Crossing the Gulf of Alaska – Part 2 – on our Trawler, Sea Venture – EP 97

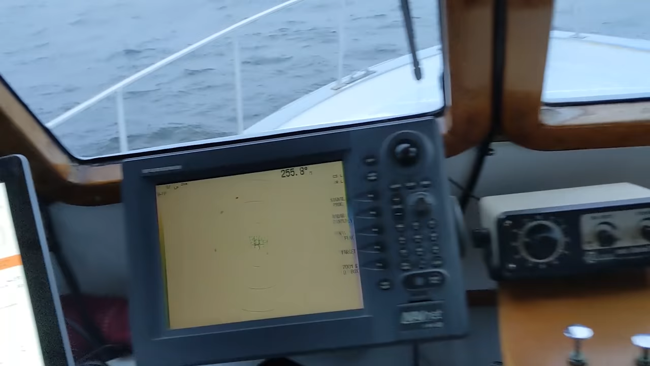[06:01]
so radars are up and running we've got multiple targets AIS targets on the radar and